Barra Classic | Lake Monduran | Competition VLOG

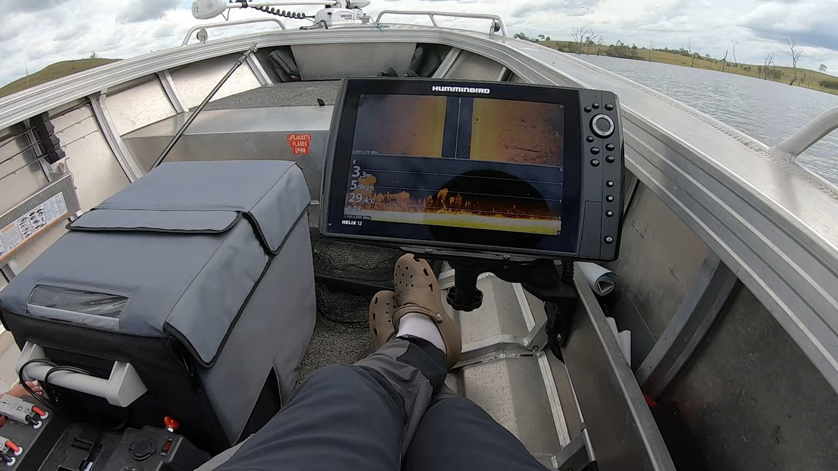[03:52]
nice shallow edge see if we can see anything nice give me some bait out here yeah is it
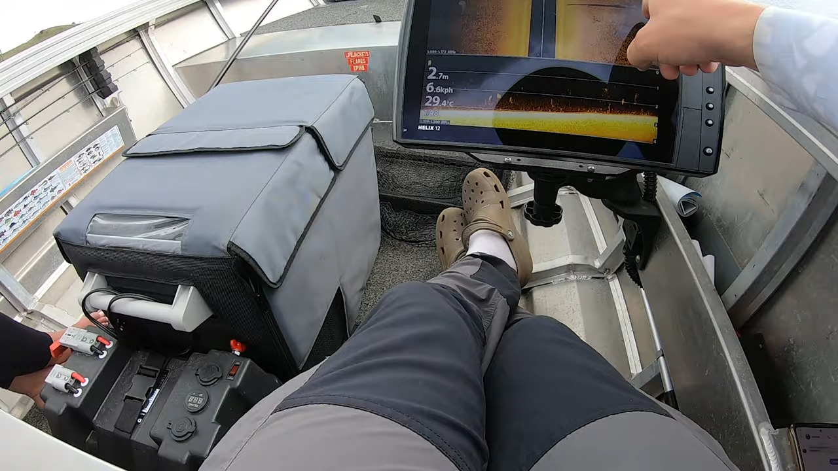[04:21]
On screen: depth 2.7 m, water 29.4°C, speed 6.6 km/h
giving us some more bait out here yeah i agree but i think it's these trees just here it's gotten a little bit more shallow since the last time i was here two and a half meters it's like one giant like it's nice and shallow it's like a little
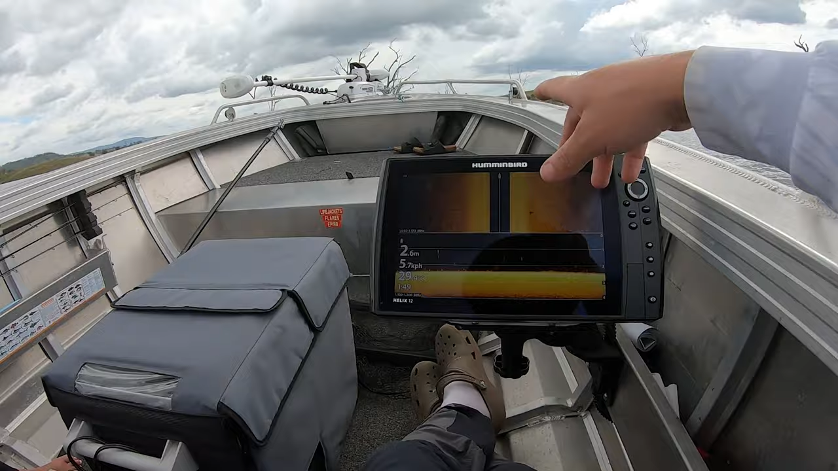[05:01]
On screen: depth 2.6 m, speed 5.7 km/h
bit of a little bit of a point point edge on here it's a really really really shallow point this comes out forever it's our first spot of the day first spot of the con pretty much pretty much a boat was sitting on this before we got here wasn't it yeah i reckon that could be a little cheeky something something under the boat there we'll definitely definitely fish here i might even throw the
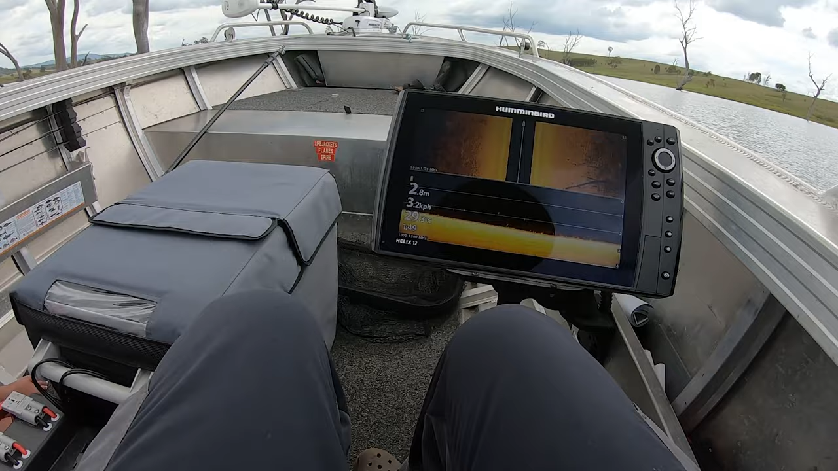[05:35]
On screen: depth 2.8 m, speed 3.2 km/h
mincota down yeah yeah it's a bit more quiet yeah yeah it's a bit more quiet do you want to teach me how to do it teach me how to do it oh no it's okay for now
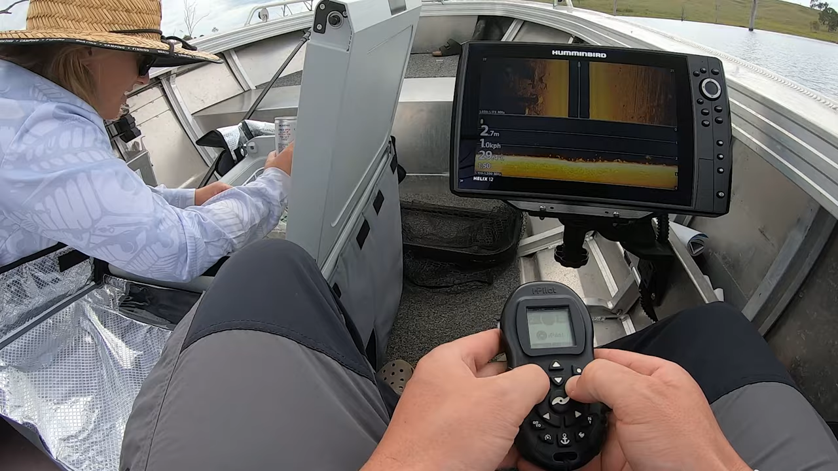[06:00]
On screen: depth 2.7 m
okay okay i actually think there could be some fish here
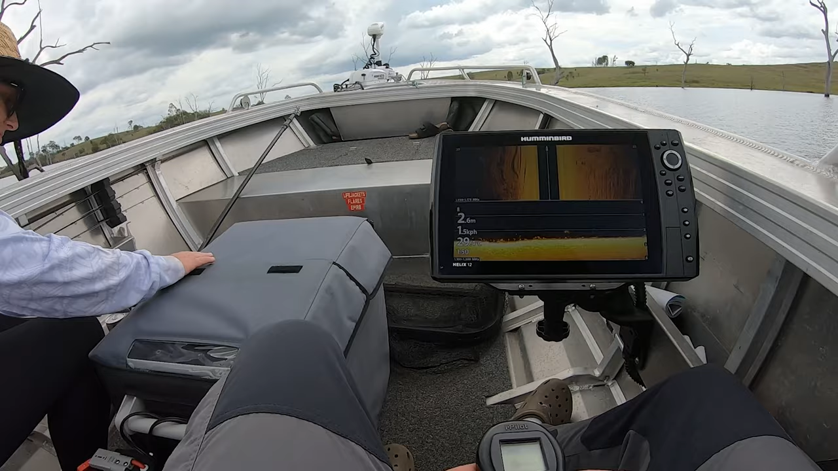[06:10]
oh yeah i think there's some fish here i think all that out there is some fish
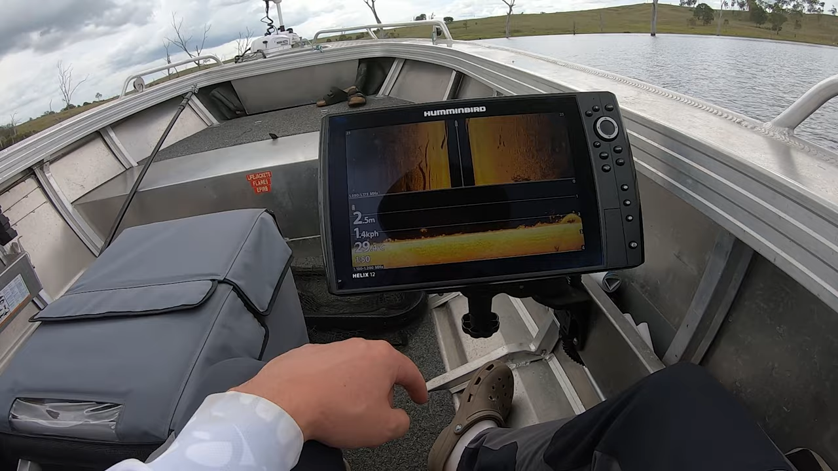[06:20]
which is out here lovely cheers to the fish i'm just gonna spot us here and let's have a flick i don't know i know a lot of weed that way
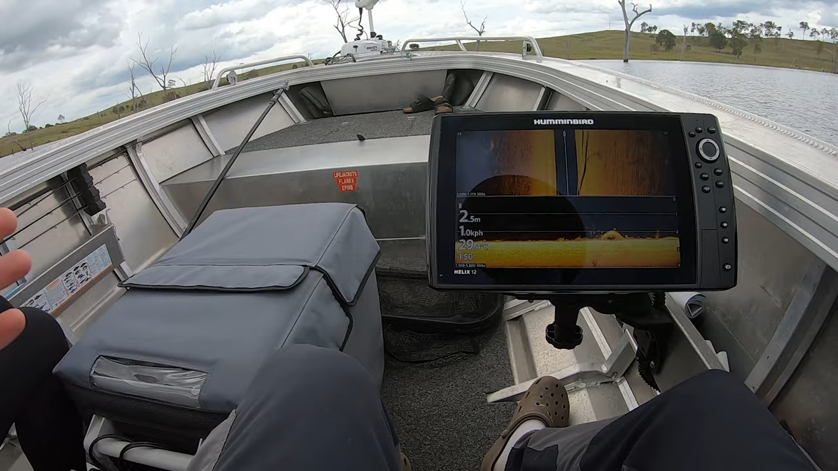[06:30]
On screen: depth 2.5 m, speed 1.0 km/h
there could be some fish here good luck